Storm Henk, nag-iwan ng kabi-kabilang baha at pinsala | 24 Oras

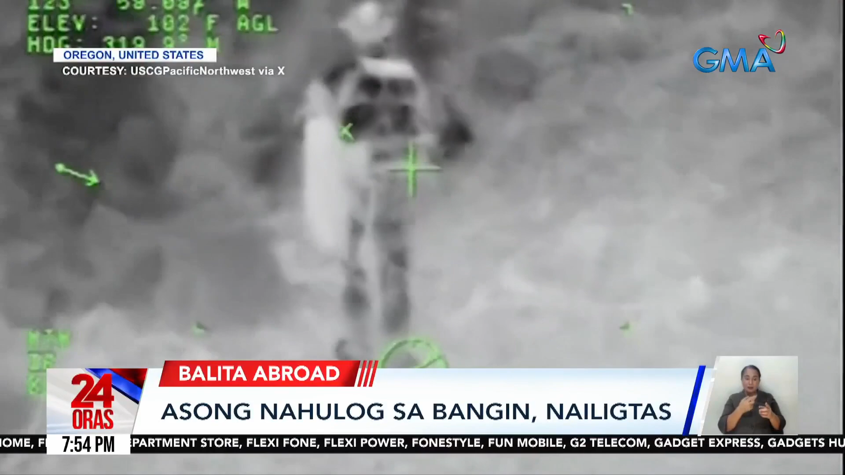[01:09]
Kinilangang gumamit ng helicopter para malapitan at makuha ang aso.